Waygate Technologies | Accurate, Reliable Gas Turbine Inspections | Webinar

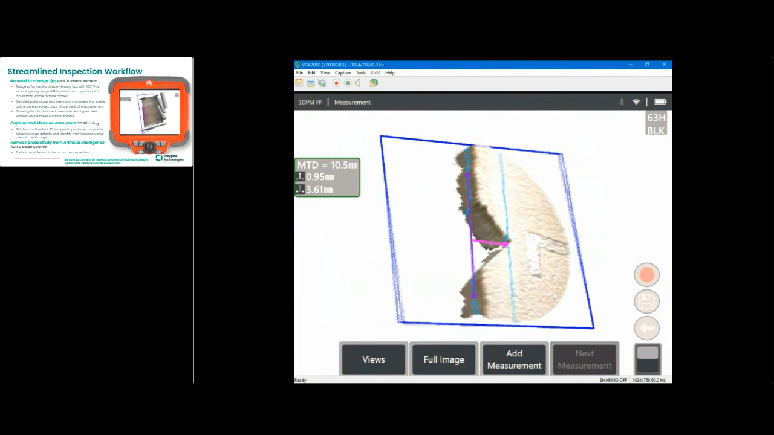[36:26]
So here we have the point cloud. If I wanted to, I could split that through to the 2D image and the point cloud on the right-hand side.
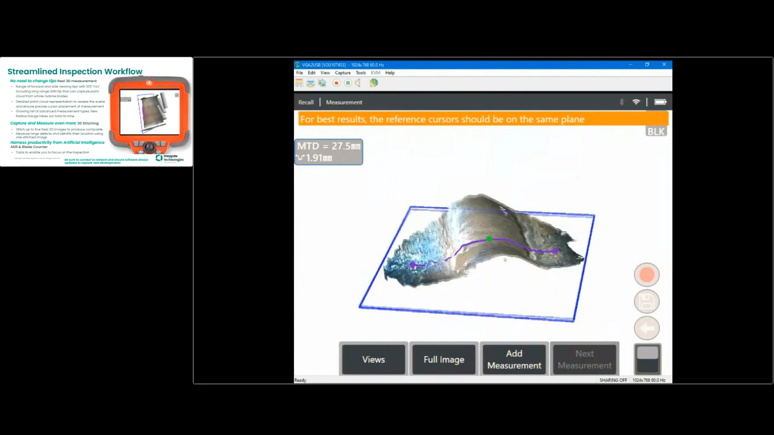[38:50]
I'm wanting to understand the maximum height between two reference positions that I've placed the two cursors either side of the weld. And the instrument has performed this automatic assessment of the maximum position above that point.
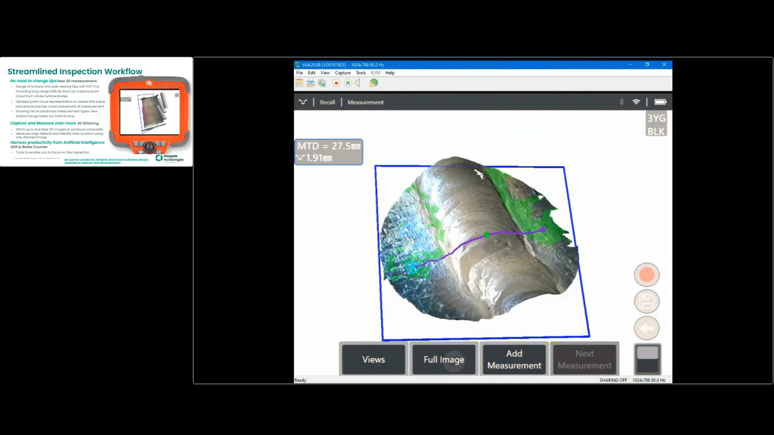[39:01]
Flip to a maximum thought image rather than a measurement image, you see it in overall context. So if that was a challenge and I want to understand what that maximum profile was, is it really 1.91 millimeters?
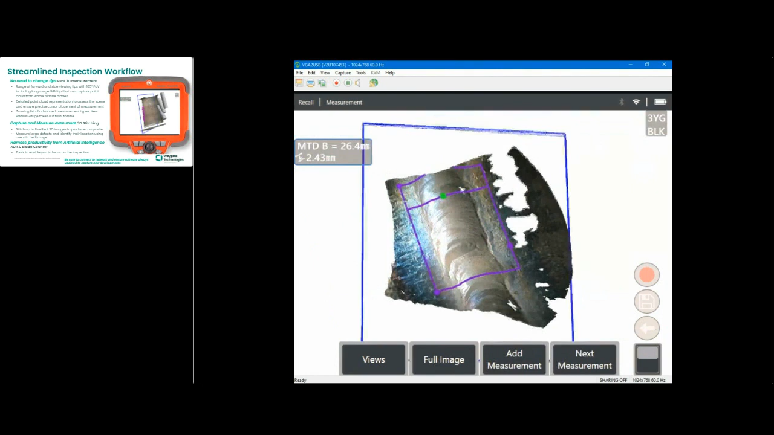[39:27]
you can see actually the instrument has decided actually the location and the size or maximum size in this case above that reference plane, which is a curved surface in this case, it doesn't have to be a flat surface, is actually not 1.91 millimeters, it's 2.43 millimeters.
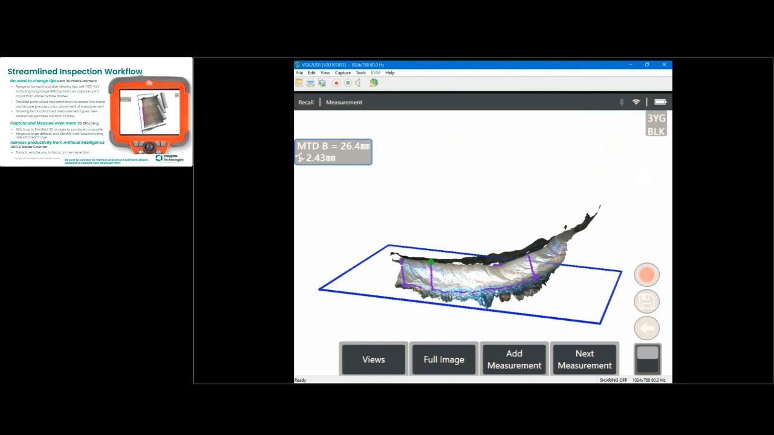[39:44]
So a quick, really quick, valuable tool, in this case, area depth profile, to determine, in this case, the height, the maximum height above the reference plane.
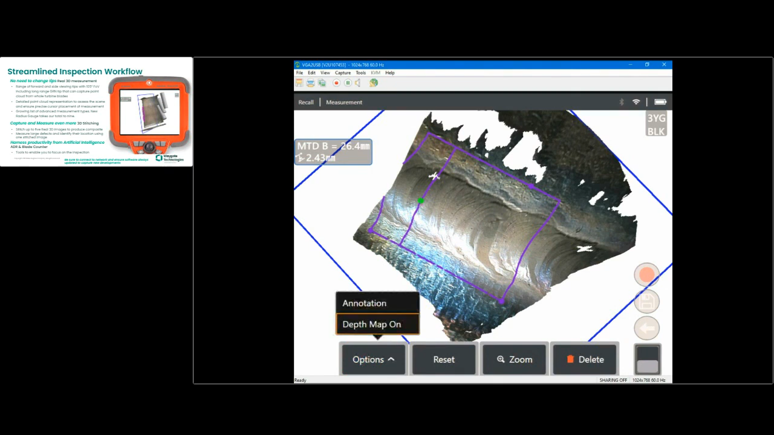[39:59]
So if I just move to full image, perhaps I was interested in the maximum or the minimum. Let me just, sorry.
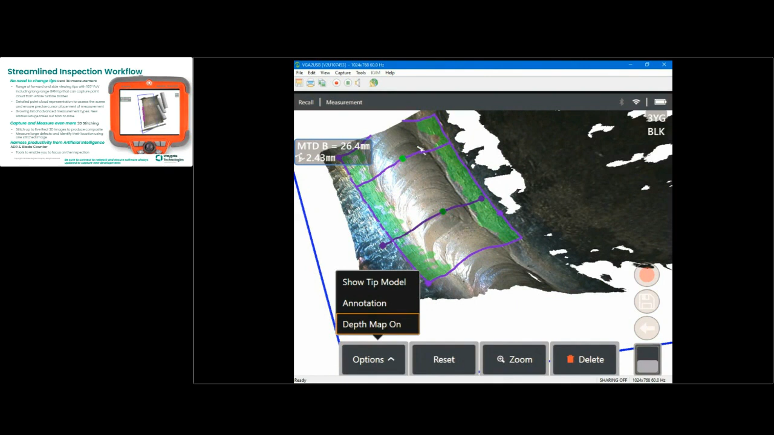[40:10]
Press that. I'm just getting mixed up.
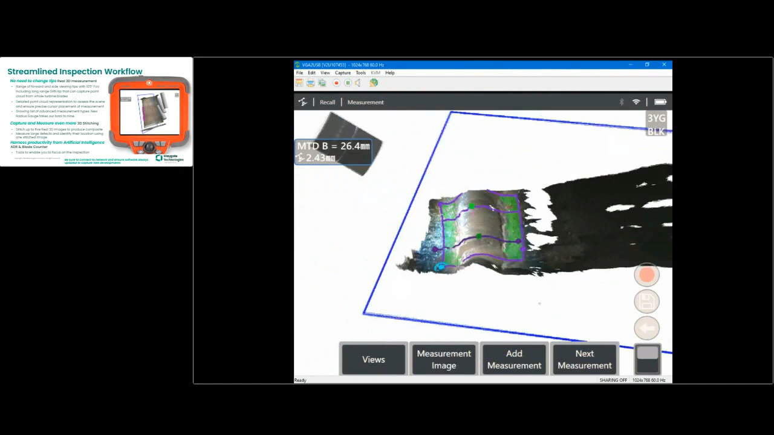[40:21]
I've just energized the tip model feature where I've been able to determine the location of the tip capture.
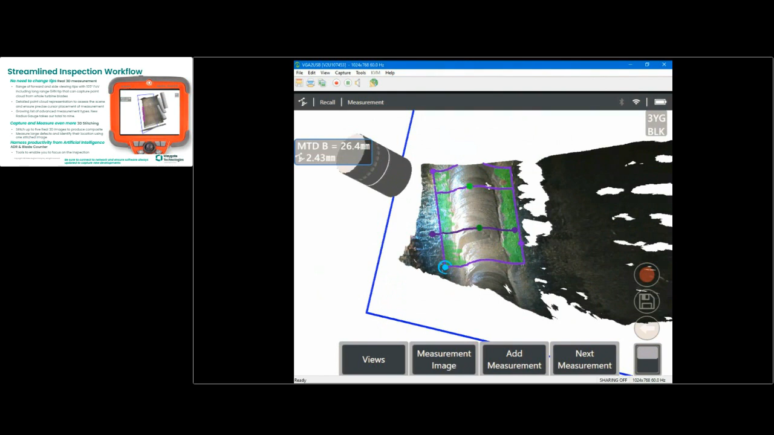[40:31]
That's something that's also available on other measurement types, not just this measurement type. If I chose to, I can determine what those distances were from the target.
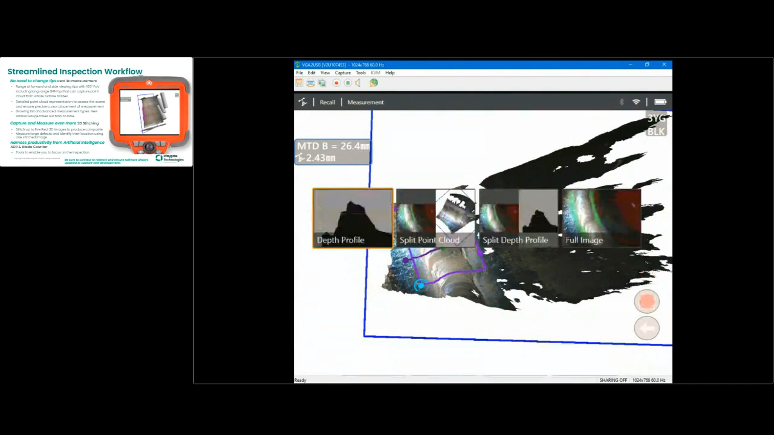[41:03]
Like to switch to this view, such that you've got a 2D arrangement on the left and the profile view on the right.
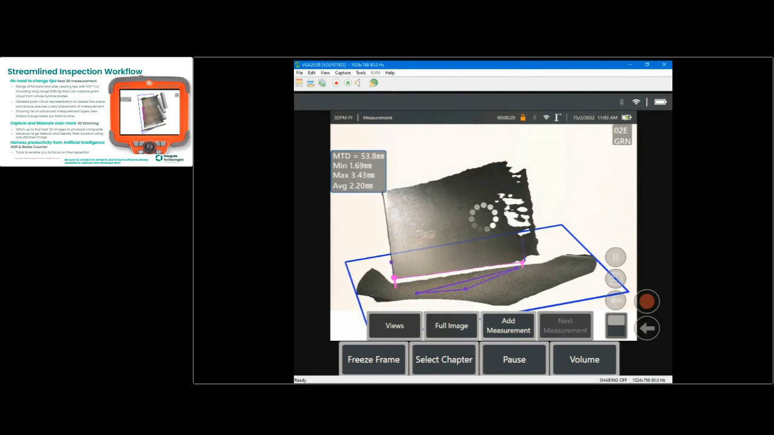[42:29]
It's able to recognize the tip of the blade and the shroud and basically be able to determine that